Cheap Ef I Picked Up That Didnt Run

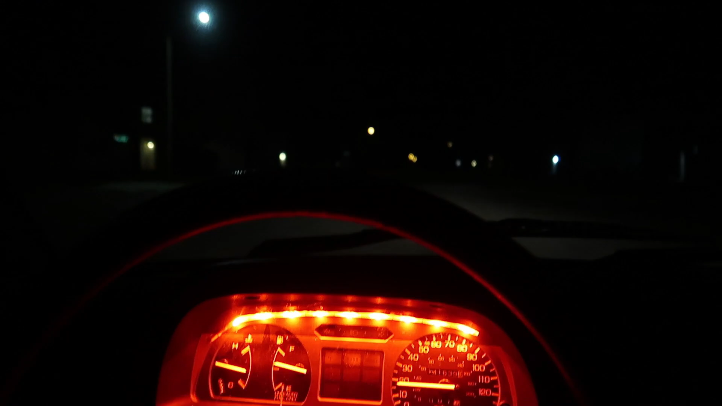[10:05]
Well, so far so good. Car drives really good, actually. These frickin' LEDs in the cluster are blinding, though.